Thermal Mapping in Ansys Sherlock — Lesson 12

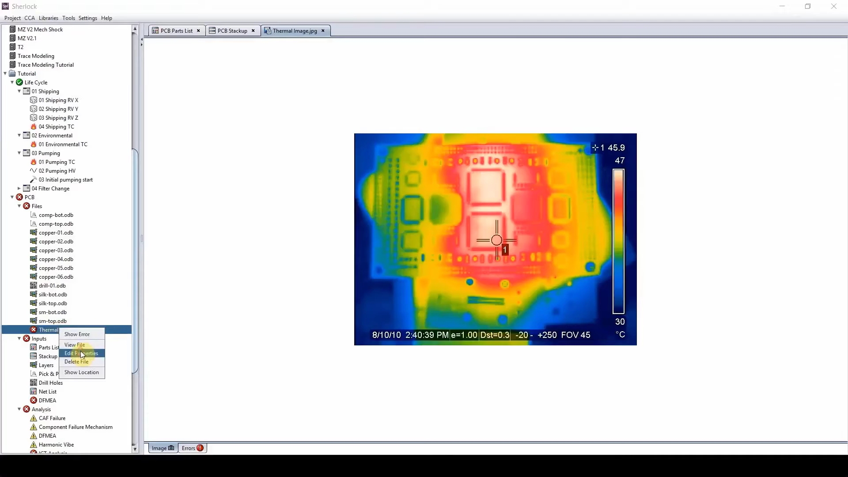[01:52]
On screen: scale top 47°C, scale bottom 30°C
how can we overlay this information on Sherlock board so all we need to do is right click on this image file edit properties and then Sherlock is going to ask us what kind of a file is this so thermal map